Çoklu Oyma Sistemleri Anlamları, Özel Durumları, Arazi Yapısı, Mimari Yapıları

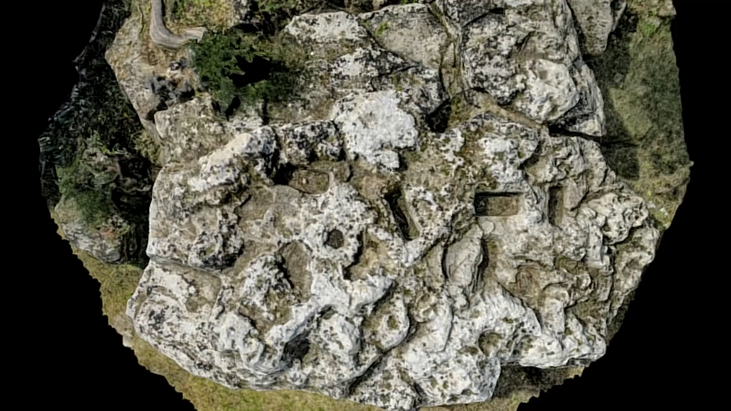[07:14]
gerekiyor özellikle murç işaretiyle karıştırılacak bu tip kaya yüzeylerinin üzerinde birden çok oyma sistemine karşılaşırsınız murça benzer tarzda yani küçük oymalardan bahsediyorum bu nedenle bunlara dikkat etmeniz lazım içerisinde işçilik barındırması gerekmekte işçiliği görmemiz gerekmekte bunu belirledikten
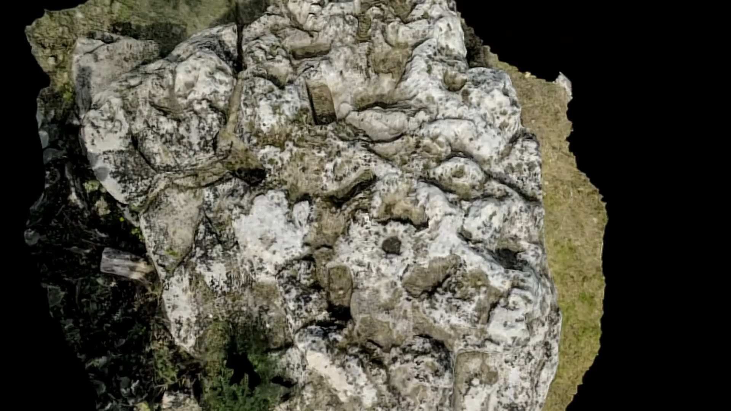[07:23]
sonra kanalların akar yönlerine gelip akar yönlerinde bir araştırma yaparız diyelim ki buradaki akar yönüne geldim kaya yüzeyinde araştırma yapacağım
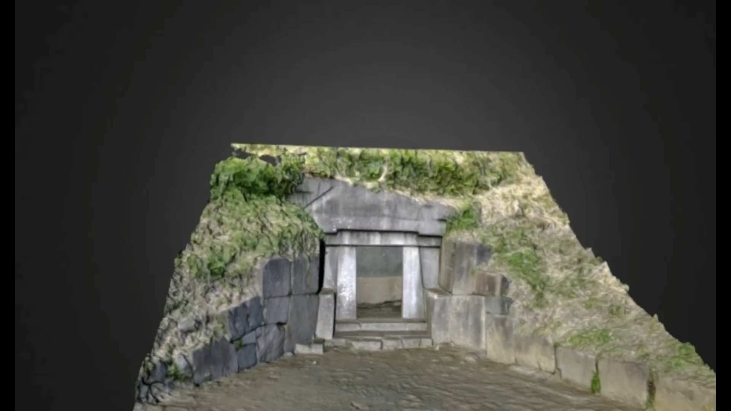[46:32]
yol güzergahının karşımıza denk geldiği alanın sadece tek taş dizilimiyle de yapılmış olabileceği versiyonları mevcuttur bunun yüzden söylüyorum bu mevcudiyet de şuradan gelmekte şu kısmı komple bir yükselti alanı düşünün arkadaşlar eteğin yani yükseltinin taban kısmı burası
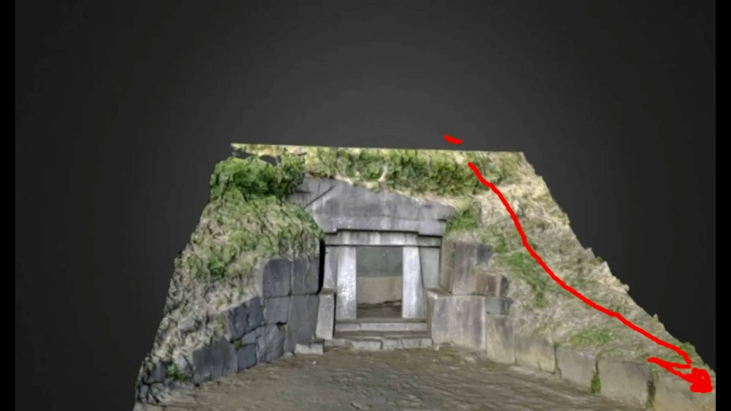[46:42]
yükseltinin taban kısmı burası bu şekilde değerlendirmek gerekiyor bu nedenle alt kısımda sadece bir tane